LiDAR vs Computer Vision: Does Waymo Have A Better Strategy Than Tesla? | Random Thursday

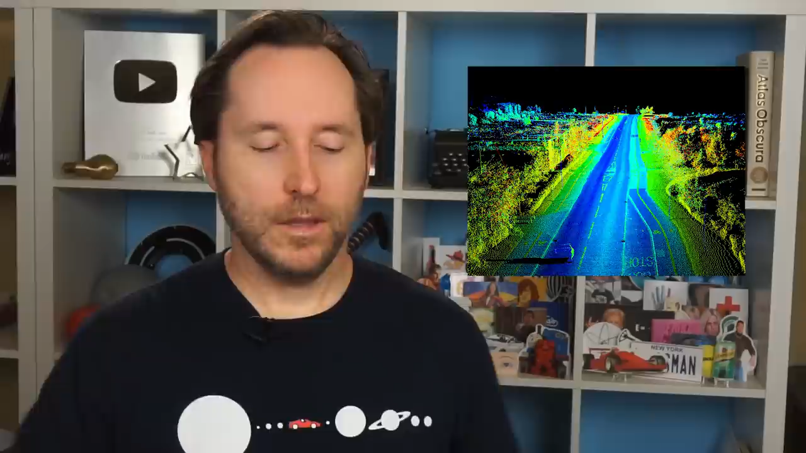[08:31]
the deal with lidar is it's basically radar with light it shoots lasers out in all directions around the car creating a 3d point map of the environment around it and it's really accurate and it